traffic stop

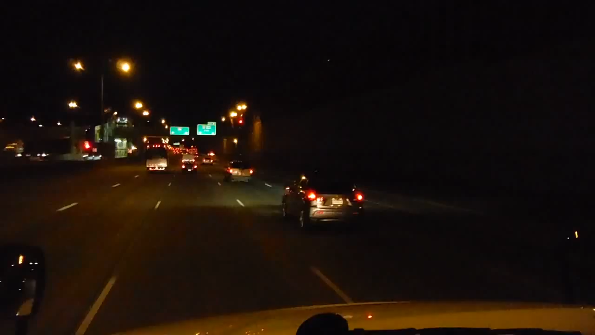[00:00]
looks like we got a traffic stop here, 35W South. Yeah, so light traffic stop.